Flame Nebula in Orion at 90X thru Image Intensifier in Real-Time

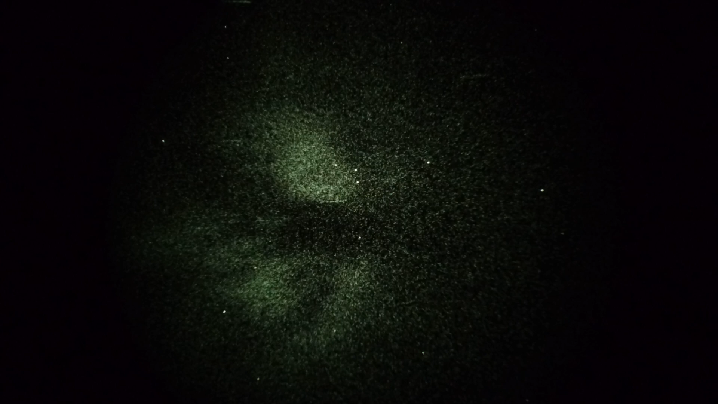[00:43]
Two frames a second, a little sluggish, no doubt, but you get the idea.